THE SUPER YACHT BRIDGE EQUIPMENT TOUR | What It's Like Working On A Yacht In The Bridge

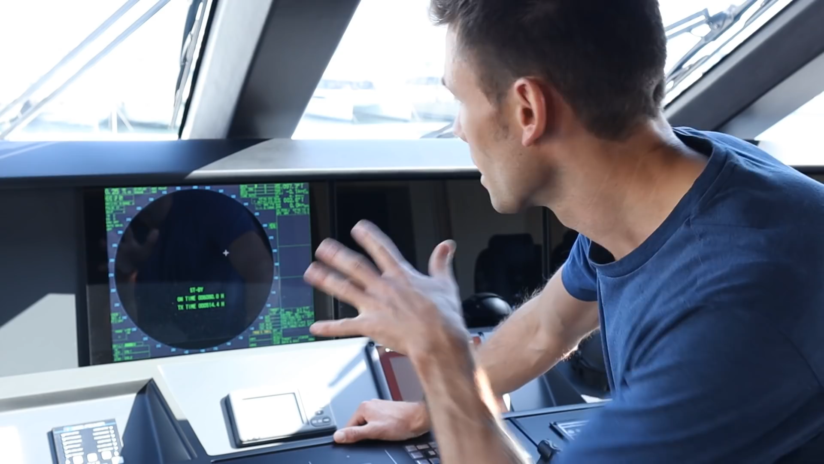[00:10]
It stands for Radio Detection and Ranging and it's just one of many acronyms I'm going to be using today. In addition I'm going to be making plenty of reference to the Colregs so
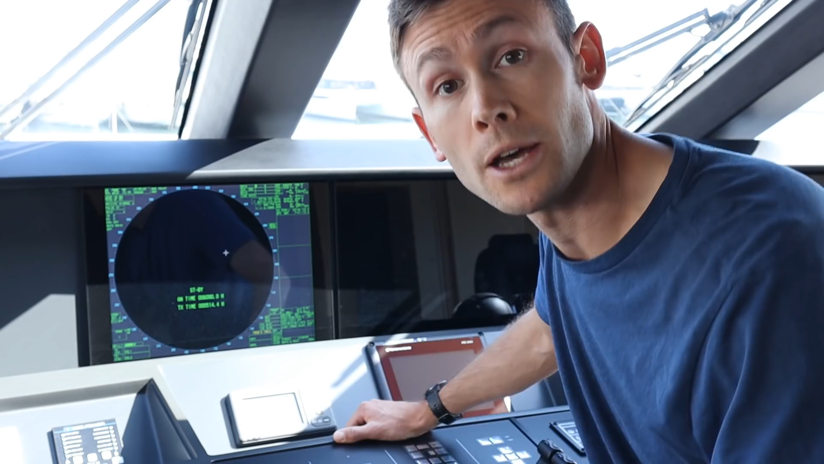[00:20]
if you'd like to follow along please do download your very own copy of MSN 1781 from the link in the description below.
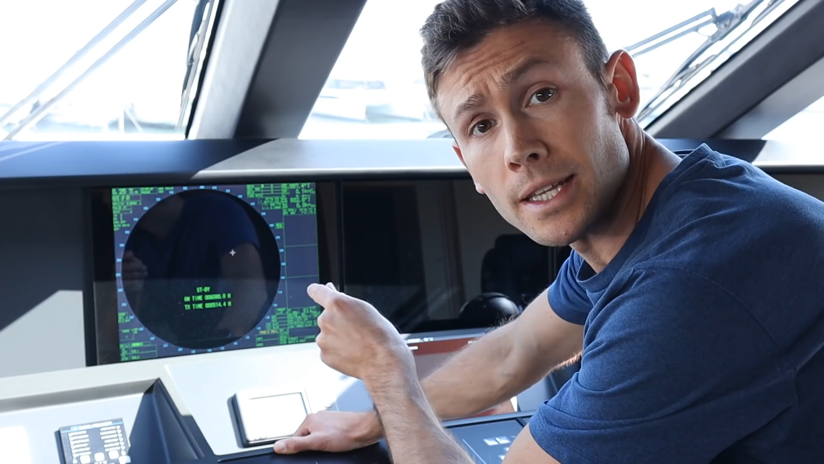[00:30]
Now I'm sure you've all seen one of these things before it's in standby mode at the moment because we're in port but this is the one where
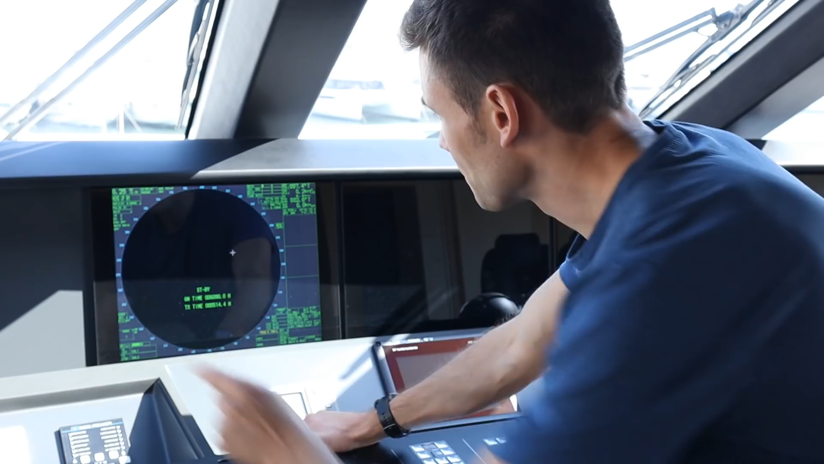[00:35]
the scanner spins around and paints little green dots all over the screen.
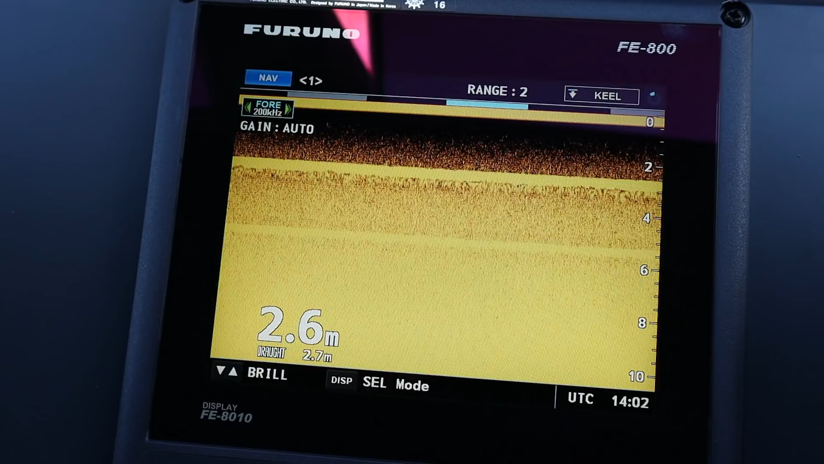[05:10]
On screen: depth 2.6 m
So the total depth is 2.6 plus the draft, 2.7 so that makes for a total depth of 5.3 meters.